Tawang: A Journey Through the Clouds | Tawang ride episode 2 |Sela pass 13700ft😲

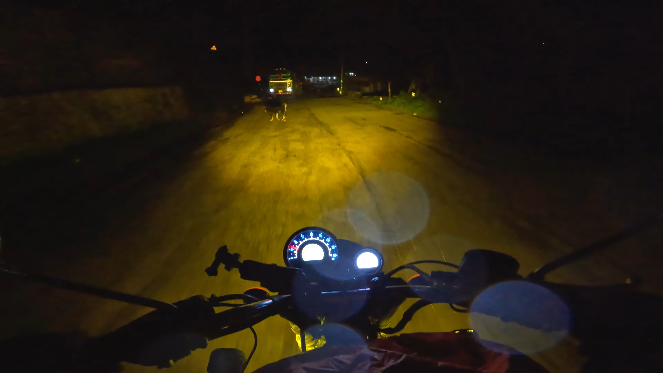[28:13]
এতিয়া বৰ্তমান আমি হোটেল বিচাৰি আছোঁ আৰু ইয়াত হোটেলেই হোটেল কিন্তু চব বুক
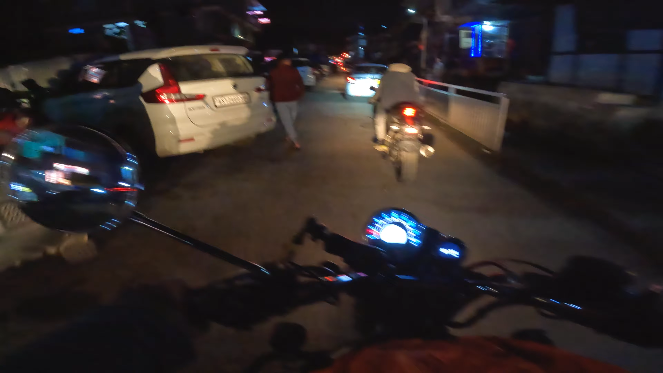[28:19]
চব ভৰ্তি ফোনো কৰিছিলোঁ ফোন কৰি বুকিঙো কৰিব লৈছিলোঁ বাট এতিয়া হোটেলো পোৱা নাই চাওকচোন চব টুৰিষ্টৰ গাড়ী ফাইনেলি আহি আহি এটা ৰুম